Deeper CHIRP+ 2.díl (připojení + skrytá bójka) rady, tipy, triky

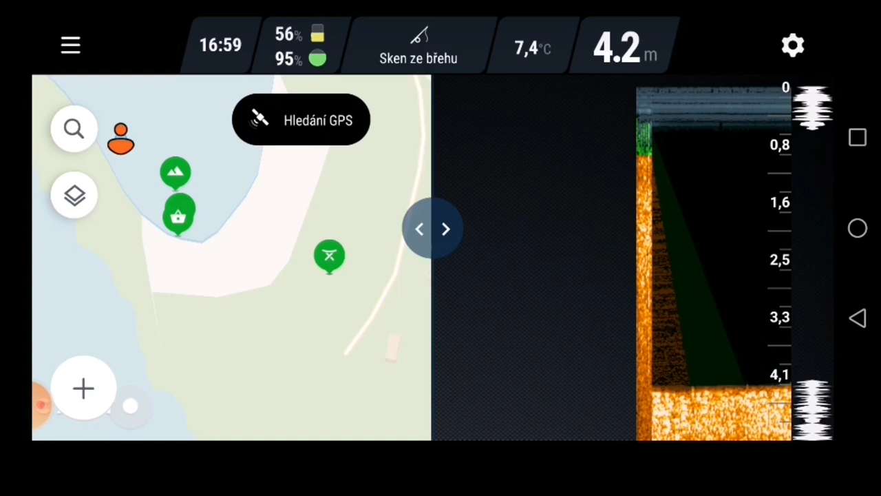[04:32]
On screen: depth 4.2 m, water 7.4°C
Hledá tu GPS-ku stále. Tak, teď našlo GPS.
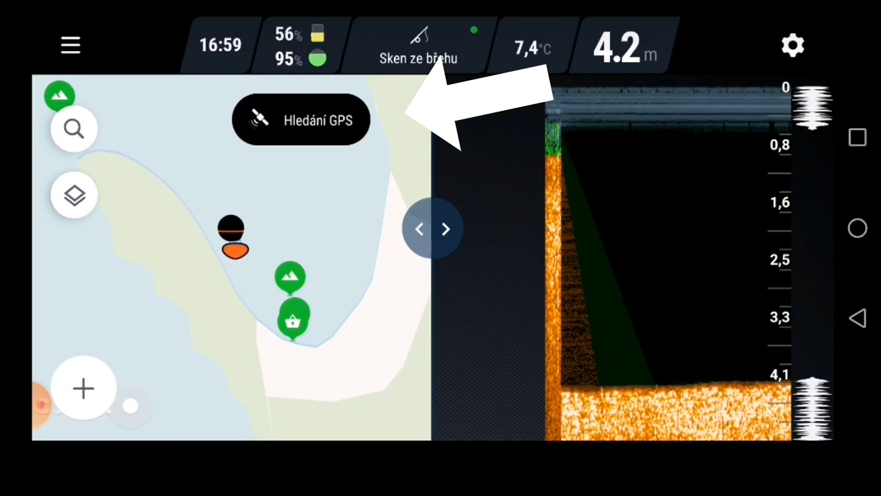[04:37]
On screen: depth 4.2 m, water 7.4°C
ukázala se vlastně i ta kulička.
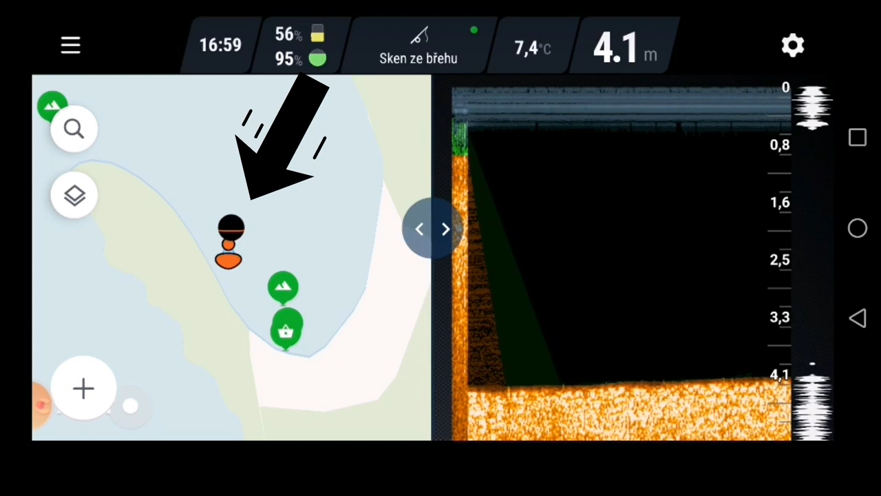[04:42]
On screen: depth 4.1 m, water 7.4°C
A tohle 100 si myslím, že je nejjednodušší, nejefektivnější a nejlepší propojení
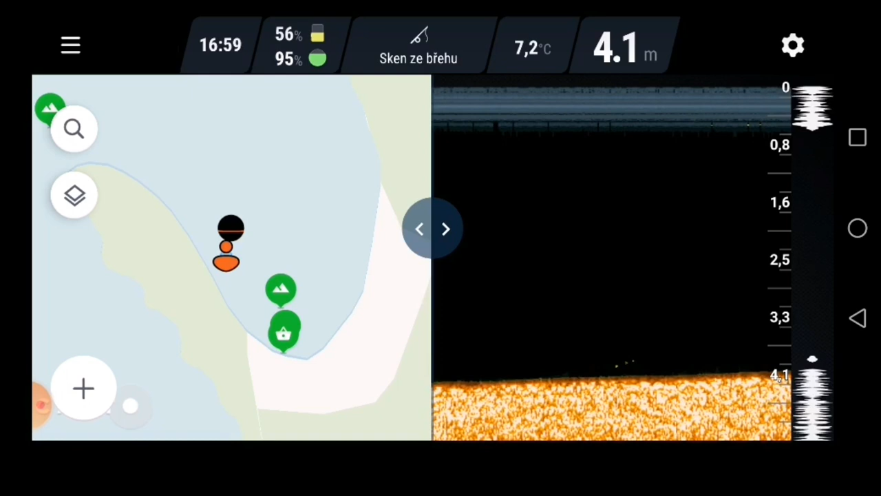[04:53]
On screen: depth 4.1 m, water 7.2°C
telefonu, tabletu s echolodem. No a teď už vlastně můžete stahovat echolod k sobě.
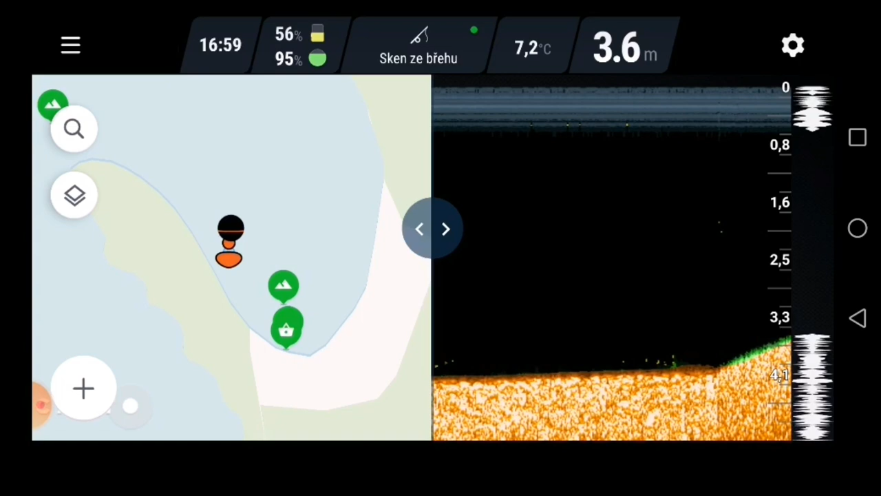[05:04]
On screen: depth 3.6 m, water 7.2°C
a vyzkoušíme ho přitáhnout rychlejt. Víte, že když točím rychle, tak to hledá okamžitě GPS. tak, zkusíme nahodit znova. teď dopad, hledá GPS, nalezen signál. A myslím si, že tímhletím způsobem,
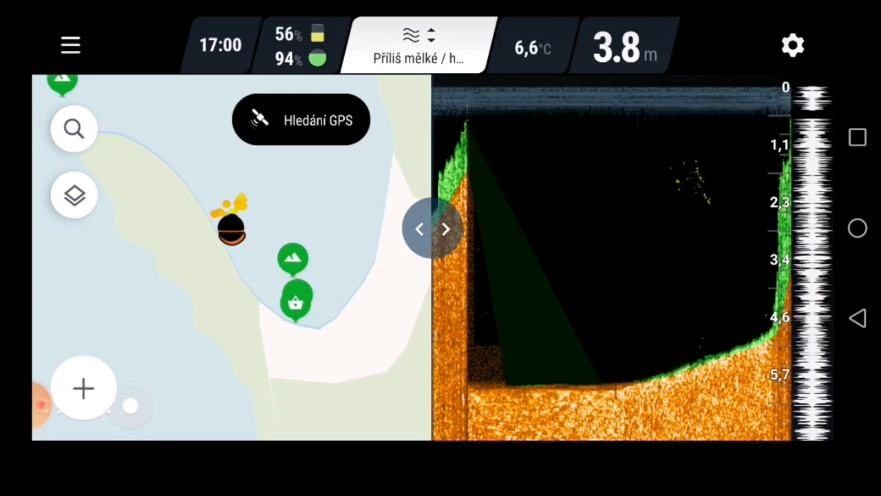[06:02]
On screen: depth 3.8 m, water 6.6°C
železobeton, magnetický pole je tam nějaký špatný, ještě to zkusím hodit na jinou stranu, sválně. Teď dopad, hledá GPS, nalezen GPS,
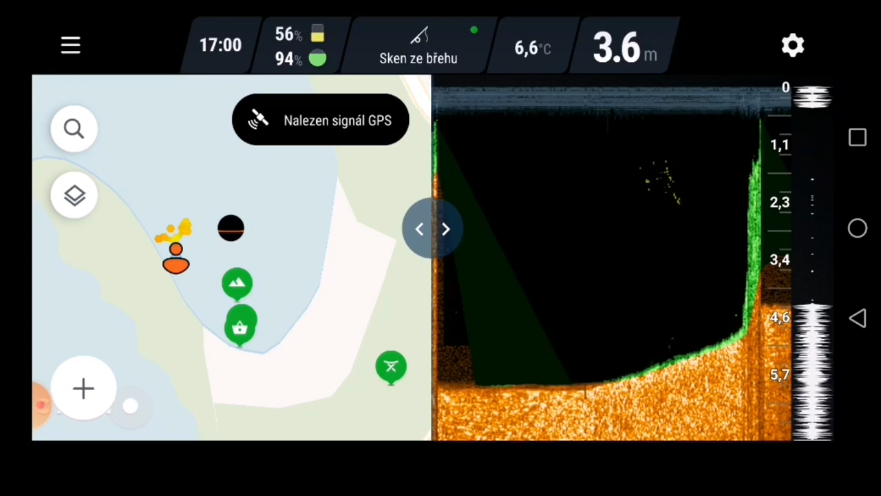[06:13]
On screen: depth 3.6 m, water 6.6°C
signál, vidíte, že funguje to okamžitě, takže, pokud budete dělat, myslím, takhle připojení echolotu k telefonu, myslím si, že vám to musí fungovat všem, takže se zatím mějte. Tohle byla první část videa, nevím, jak to trvá dlouho,
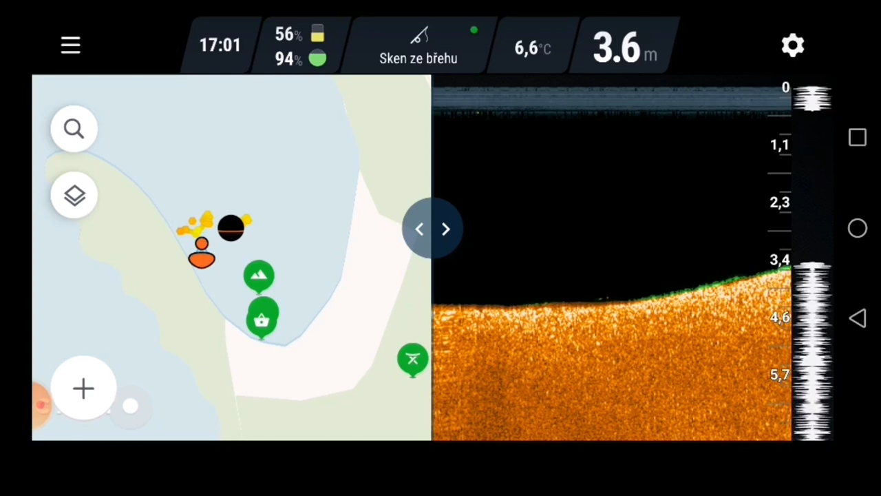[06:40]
On screen: depth 3.6 m, water 6.6°C
jestli 3-4 minuty, pokusím se ještě přejít na druhou stranu a ukážu vám, jak si najít virtuální bojku,
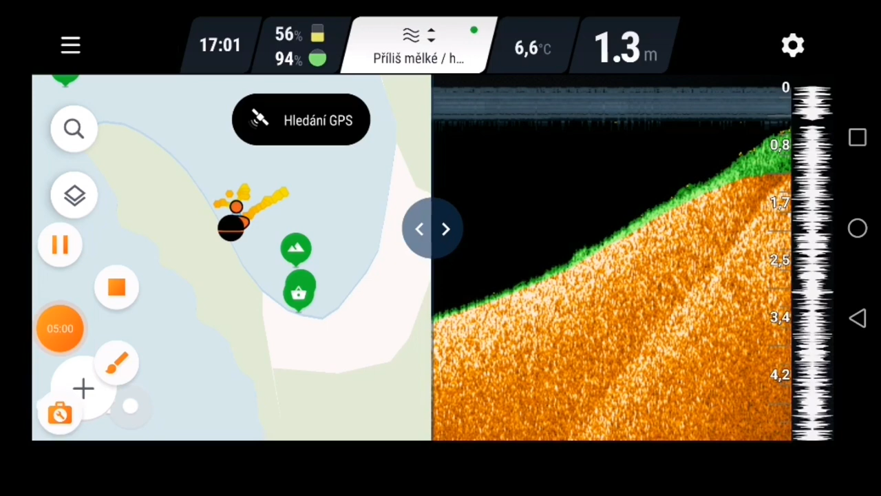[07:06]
On screen: depth 1.3 m, water 6.6°C
Tak, schválně jsem zapnul znova nahrávání, abyste viděli, jak vlastně echolot kopíruje GPS-ku telefonu.
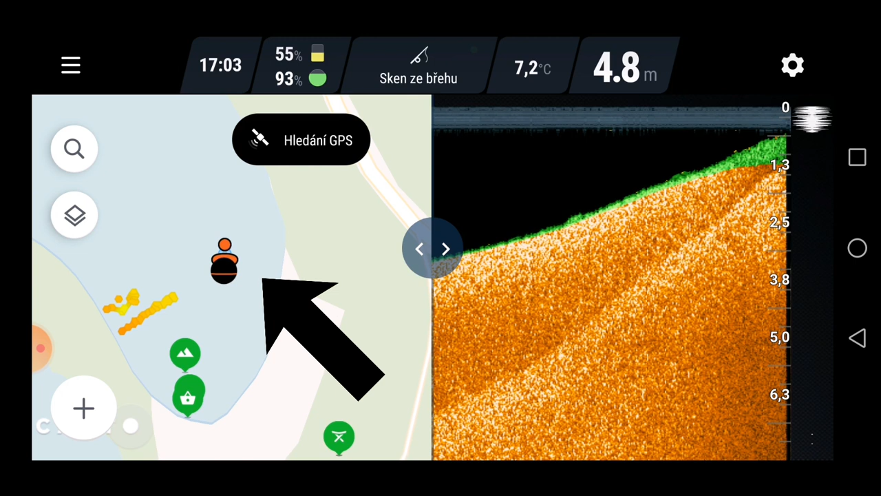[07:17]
On screen: depth 4.8 m, water 7.2°C
Procházím zátokou. To, že jdu takhle ve vodě, je způsobeno tím, že je velký podstav vody. Proto z toho důvodu vidíte, že jdu vodou, když bych to řekl, ale nejdu vodou ani nejdu na lodi. Tak a teď si ukážeme, jak si uděláme virtuální bojku, aby jsme věděli,
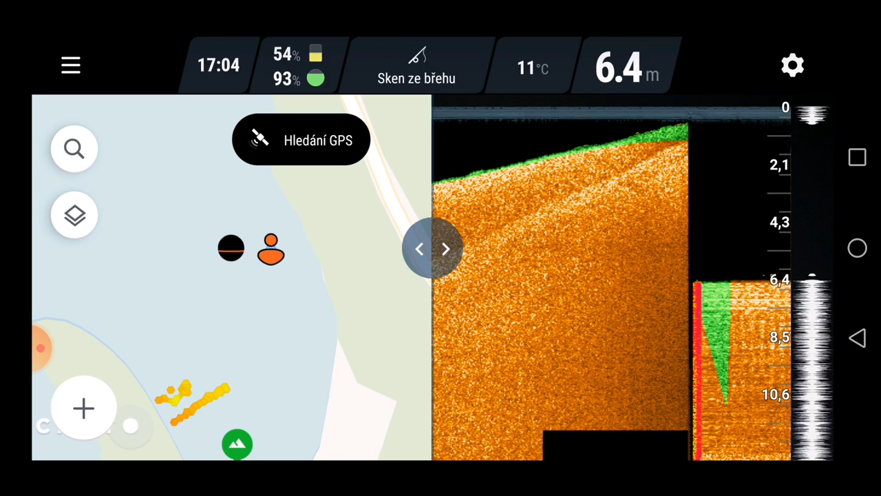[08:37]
On screen: depth 6.4 m, water 11°C
A dejme tomu, že tohleto místo si chci uložit na chytání. Dáme uložit.
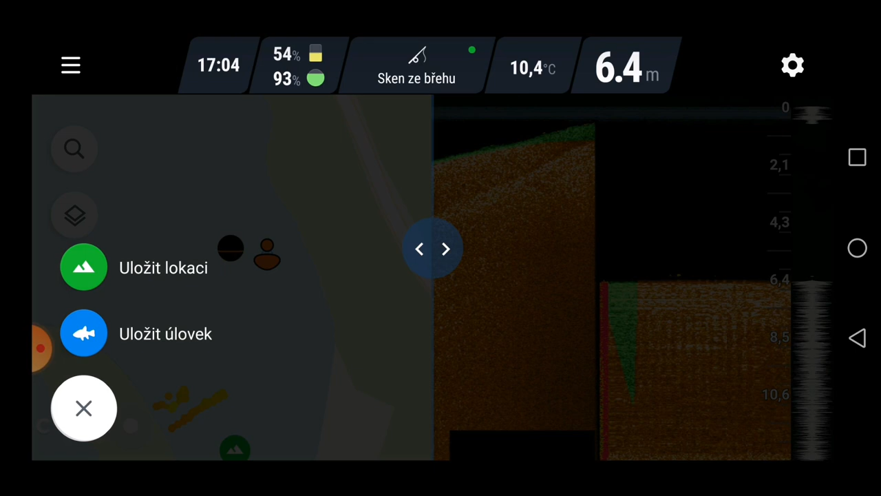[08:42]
On screen: depth 6.4 m, water 10.4°C
Uložím lokaci a napíšu si, dejme tomu, že to potvrdím.
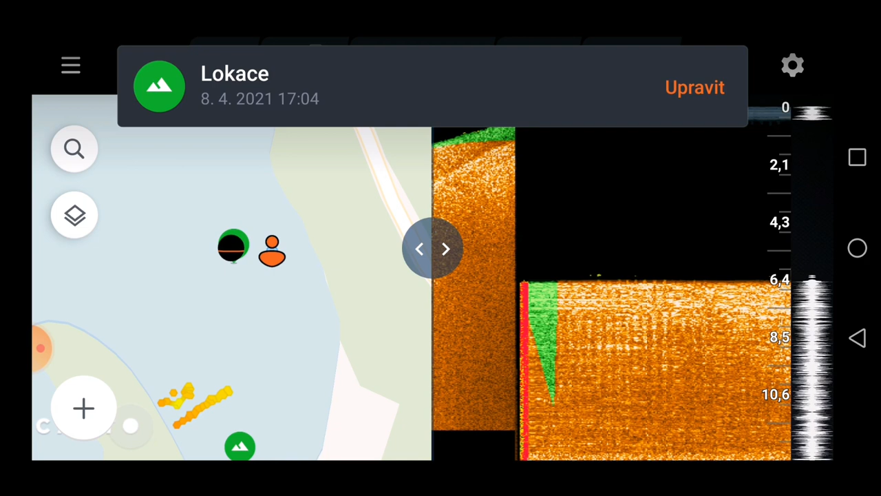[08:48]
A napíšu si upravit krmné místo.
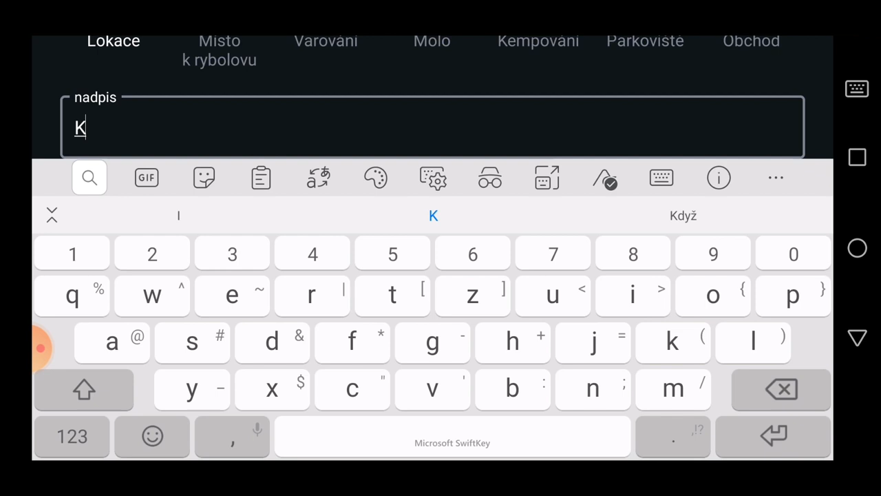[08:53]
Krmné místo. Uložím. Hotovo. Tak, a mám uloženo. Teď to stáhnu.
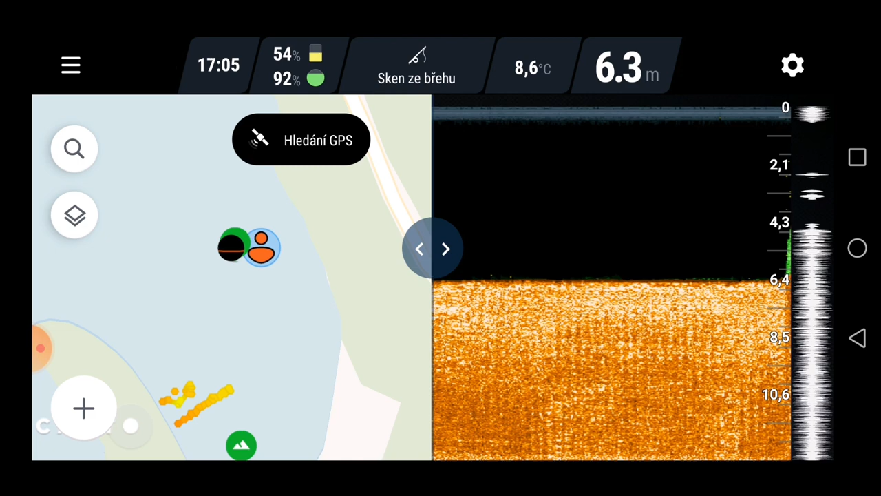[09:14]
On screen: depth 6.3 m, water 8.6°C
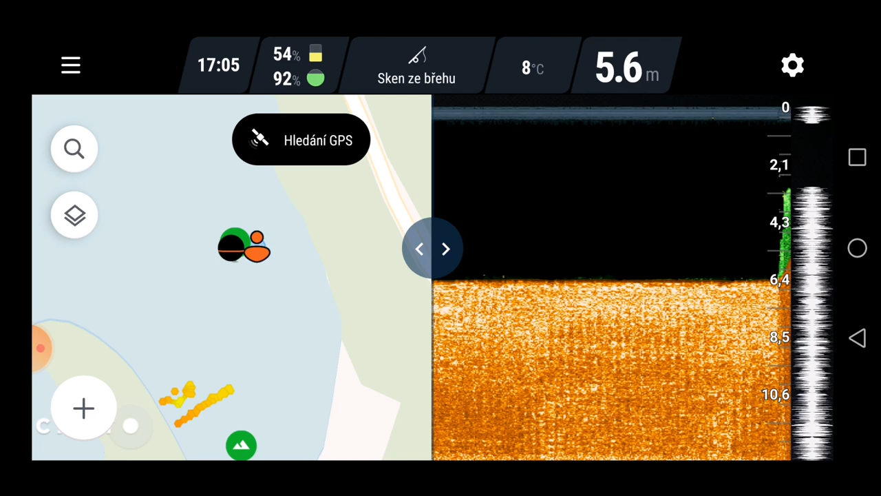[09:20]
On screen: depth 5.6 m, water 8°C
Nevidíte nic na echolotu představu rychle. Tak. Teď jsem si k sobě, teďkom by se měl ukázat, že echolot je zároveň se mnou. Nalezený signál, vidíte, že plus mínus autobus je to stejně. Tak, popojdu dál. A za běžného stavu by jsem logicky nevěděl, kde mám nakrmeno.
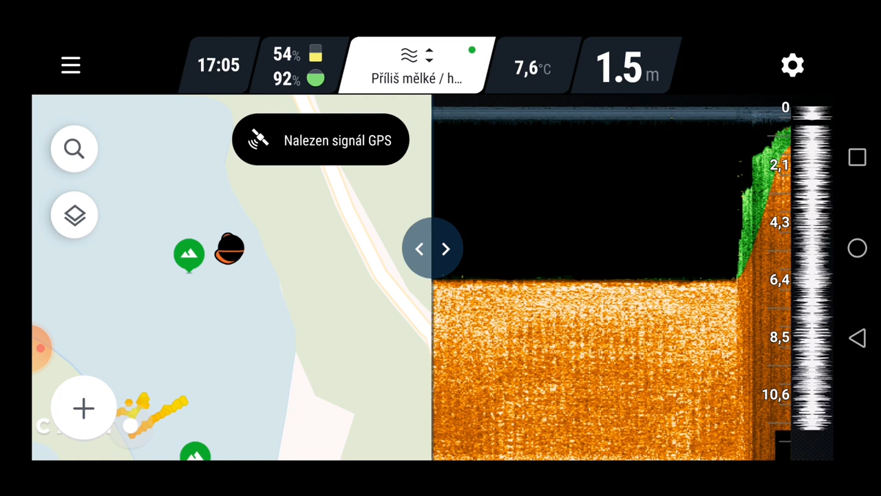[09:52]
On screen: depth 1.5 m, water 7.6°C
Vidíte, že echolotem jdu dál. Tak, ale teď se vrátím zpátky na to dané místo.
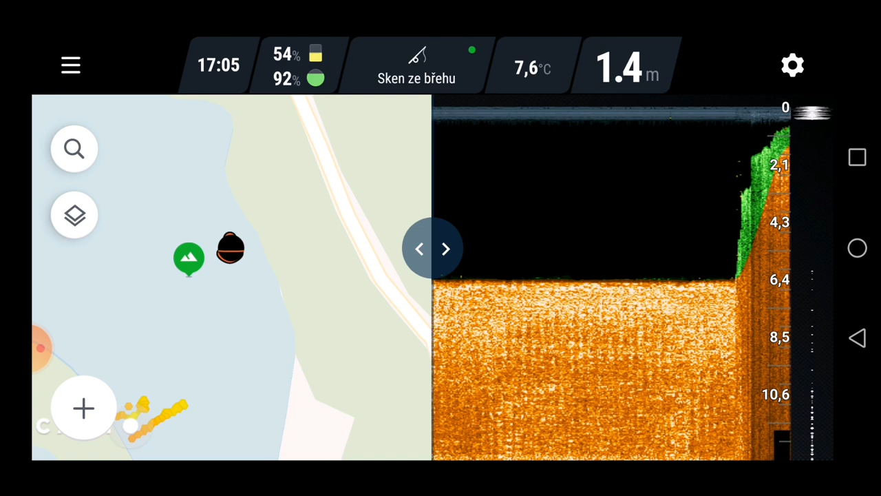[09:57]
On screen: depth 1.4 m, water 7.6°C
Druhý den. Kdykoliv jindy. Můžu vám to ukázat, i když tu aplikaci teďkom vypnu.